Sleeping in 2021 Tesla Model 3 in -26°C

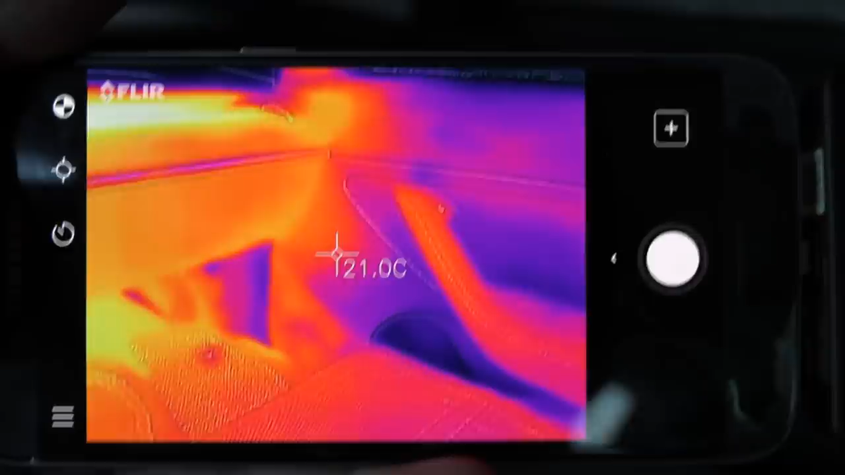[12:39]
On screen: spot 21.0°C
assuming a little bit better so see it keeps the internal uh
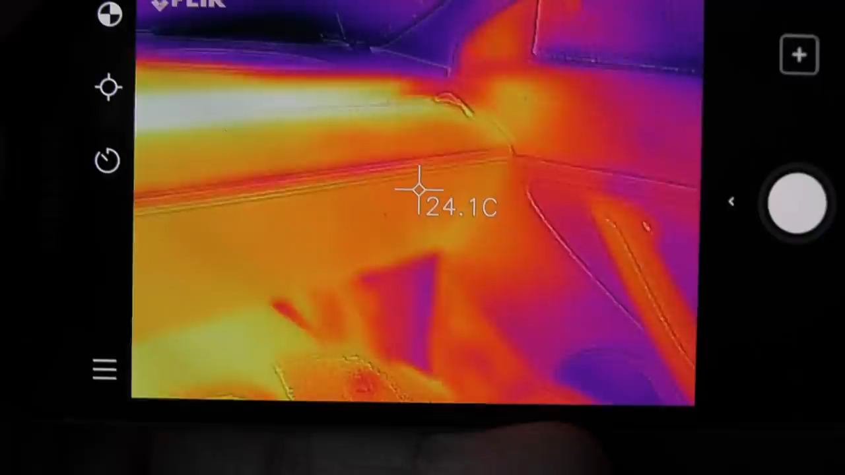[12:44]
On screen: spot 24.1°C
yeah at 25 roughly and the footwell is even warmer
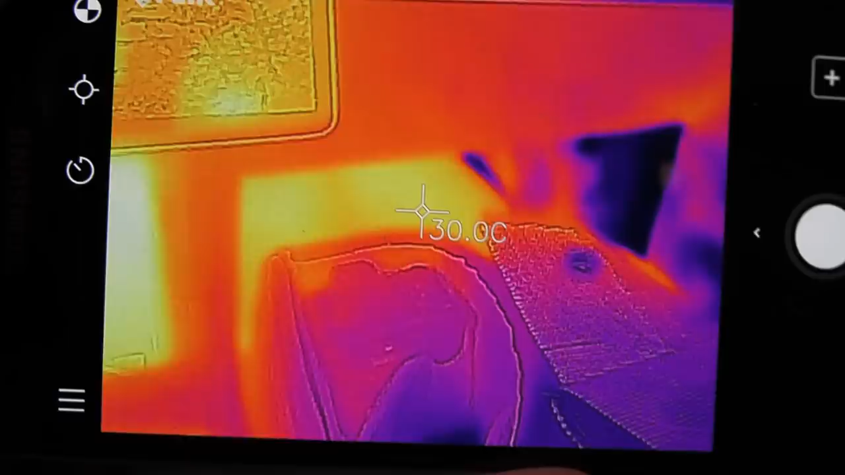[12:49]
On screen: spot 30.0°C
30 degrees wow and then we have some cold spots on the door 18 19 but the whole cabin is actually kept quite nice and comfy other people might go for lower temperature
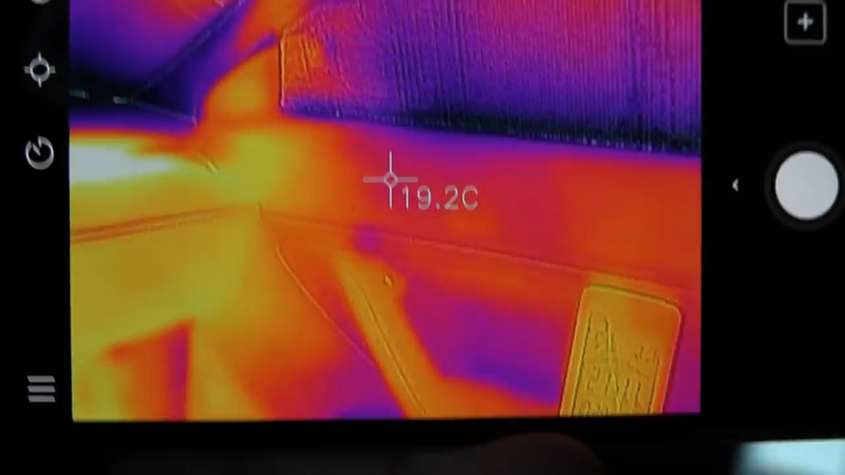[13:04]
On screen: spot 19.2°C
i set it to 18 degrees but you see this cabin temperature but you see these these window shades oops there they they make wonders you see there's a little gap there okay look
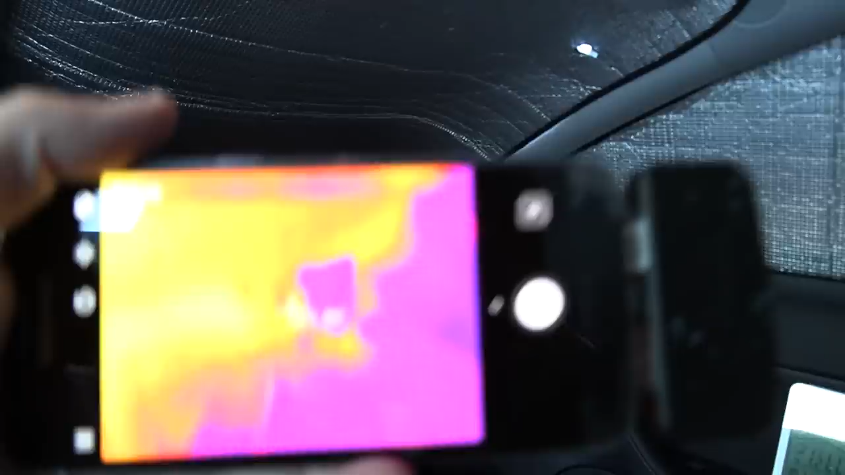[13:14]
through the this one you see that that gap
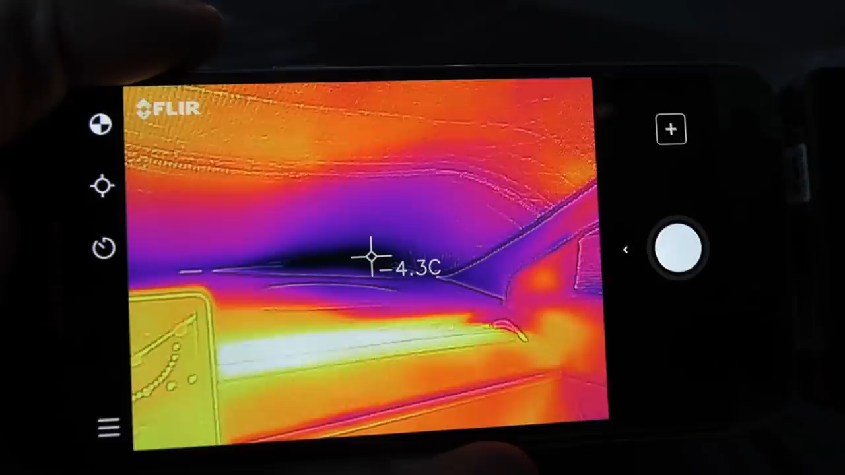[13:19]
yeah has minus six or whatever but then these shades they help big time for conserving the heat here
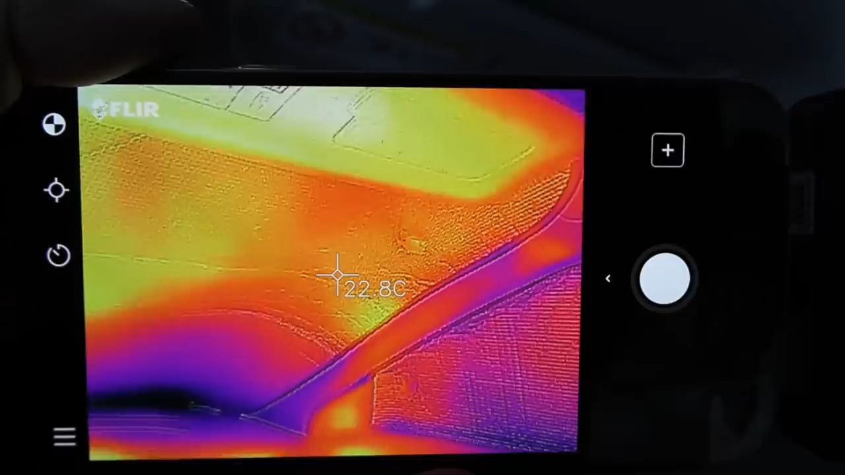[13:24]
On screen: spot 22.8°C
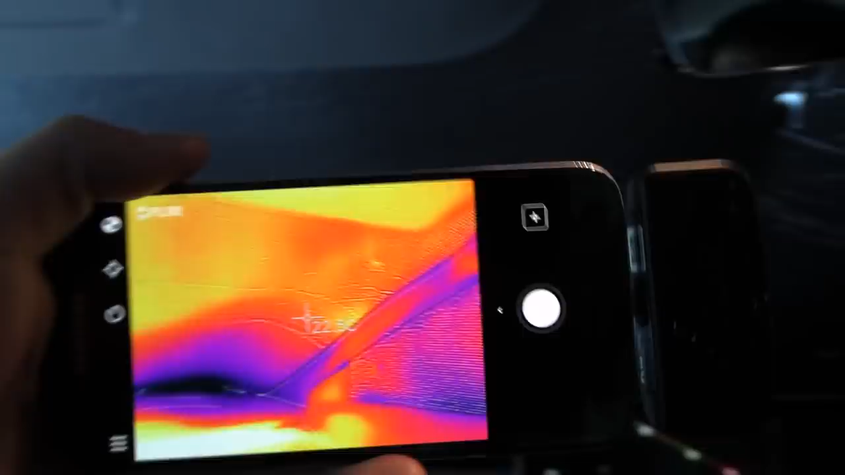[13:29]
what over there over here oh you see that naturally screens they will they will appear bright and we have some reflection here so
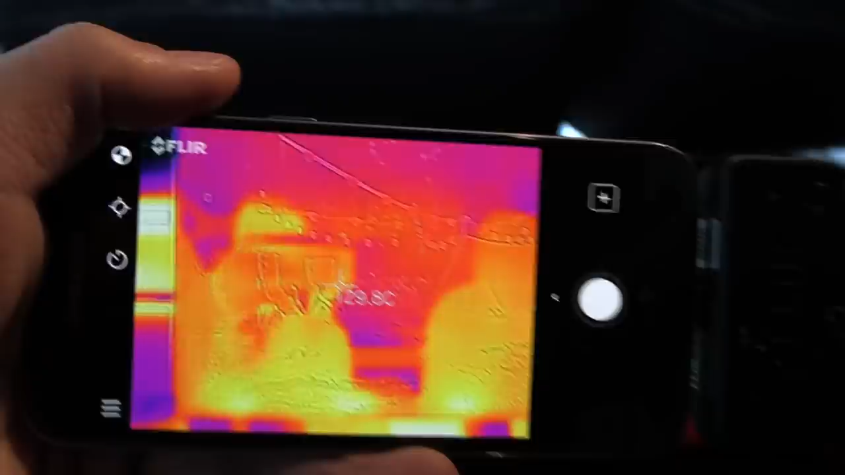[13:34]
it's always tricky trying to measure uh and a reflecting surface
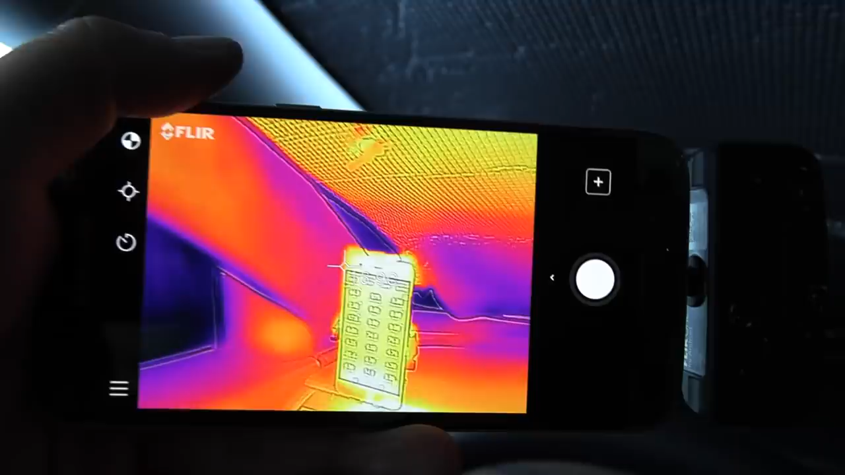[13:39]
but same here yeah so i did a good job trying to insulate the
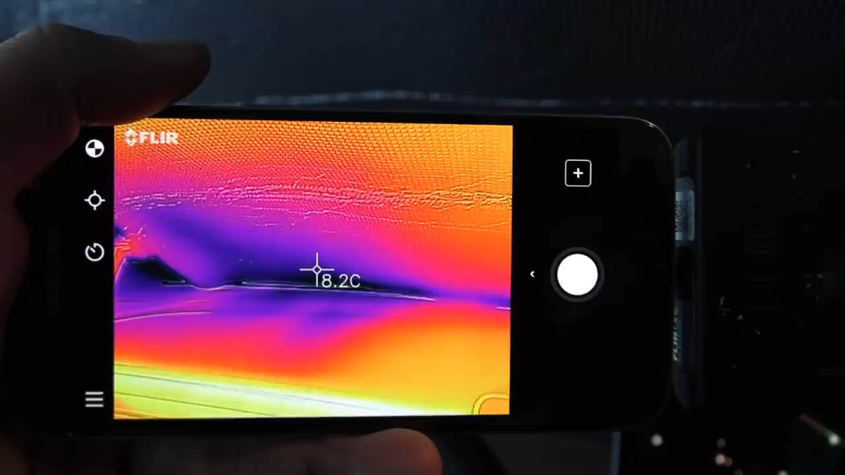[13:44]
On screen: spot 8.2°C
car and the back also nice and warm well
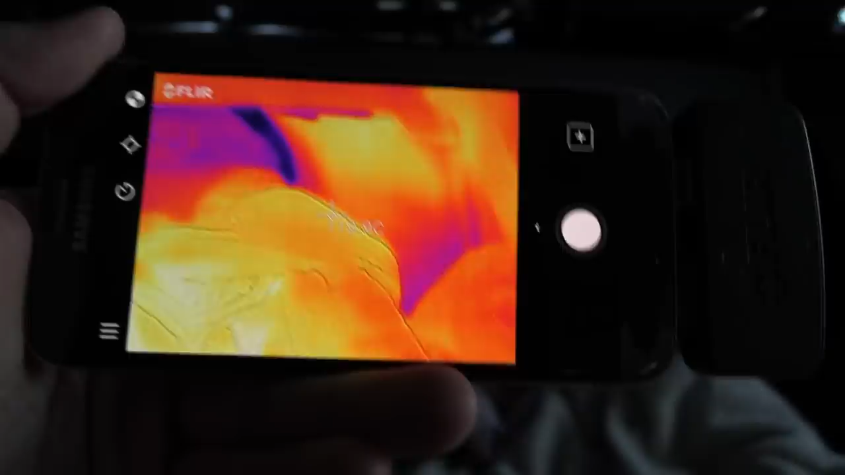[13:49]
at least over here yeah my feet actually see it actually means that
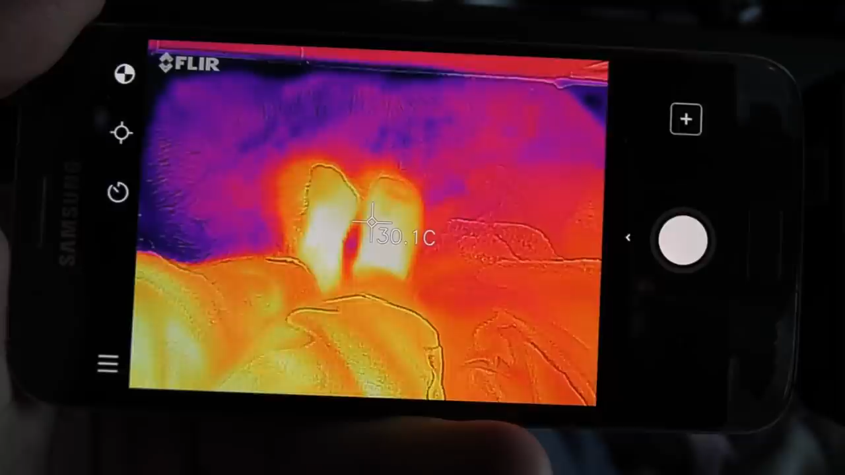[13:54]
On screen: spot 30.1°C
my feet is nice and warm yeah and also let me look at the rear
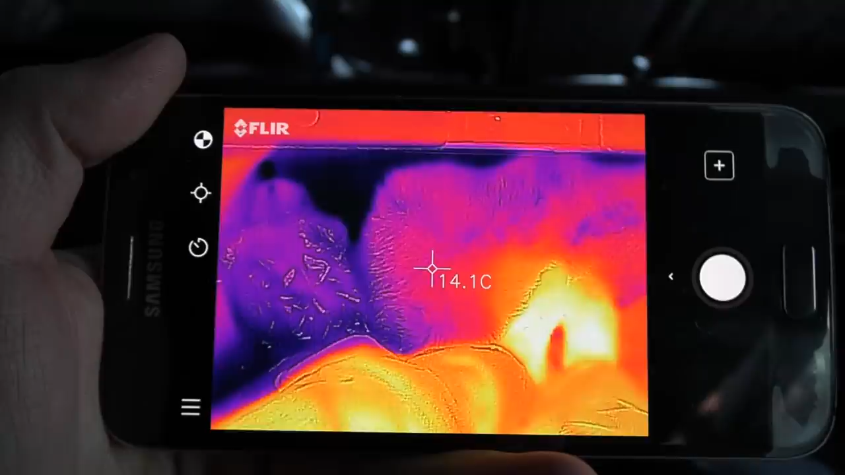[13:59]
On screen: spot 14.1°C
wall here whoa 13 14 degrees celsius but
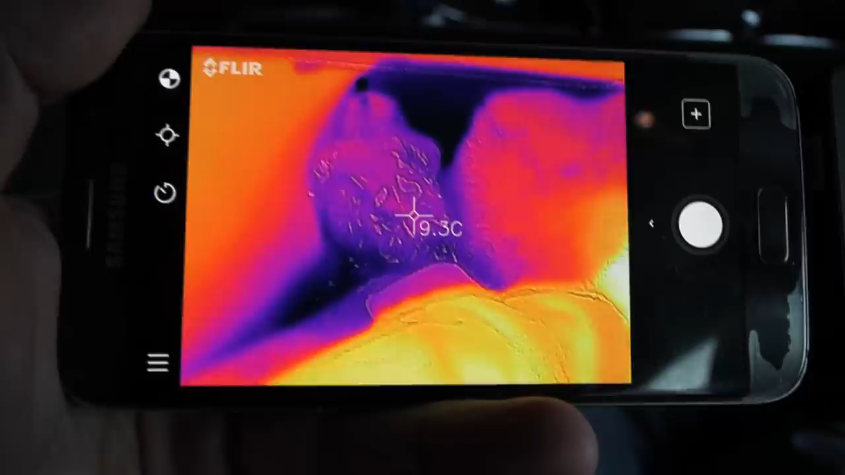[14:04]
you see that at the very back here it's quite cold there
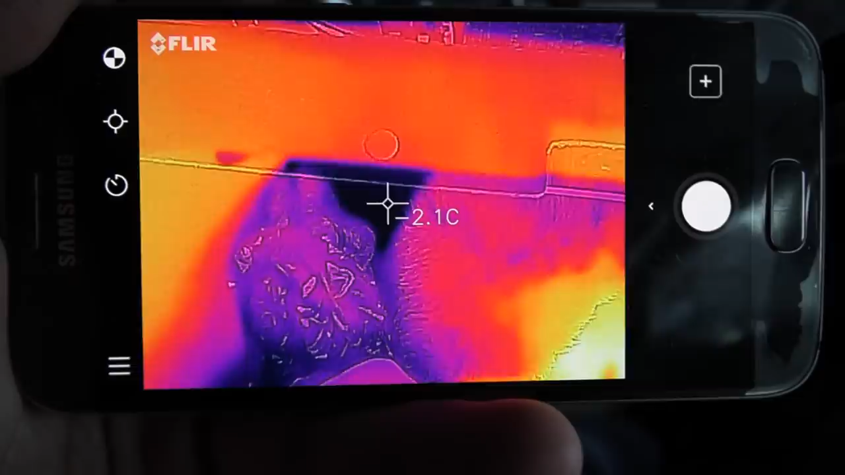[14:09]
On screen: spot -2.1°C
minus two actually because there there are no air vents in the very in trunk
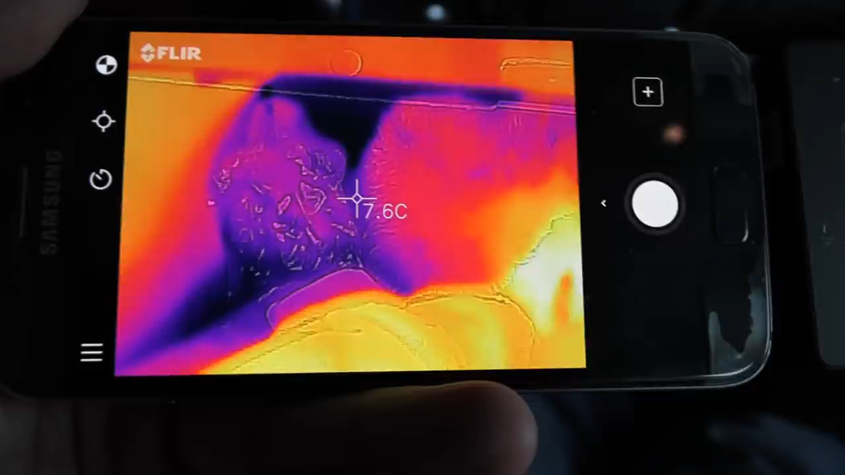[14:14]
obviously in in the model three what about over here yeah you see we also have some
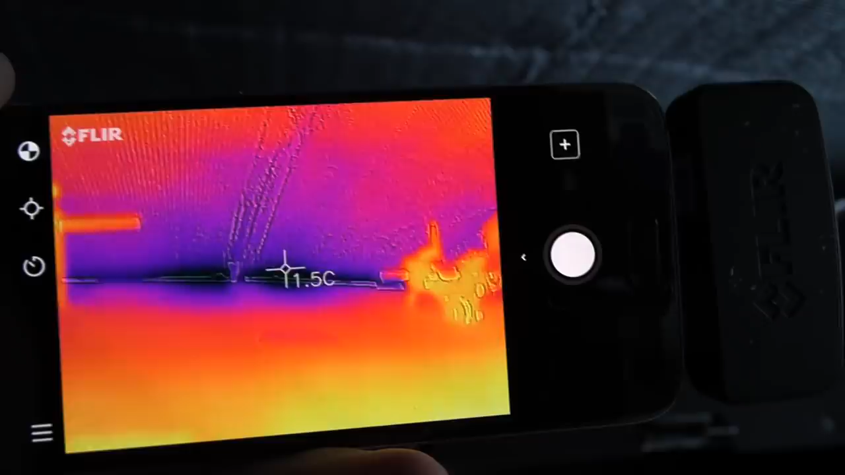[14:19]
cold places here but this is metal yeah i just put the shafts there i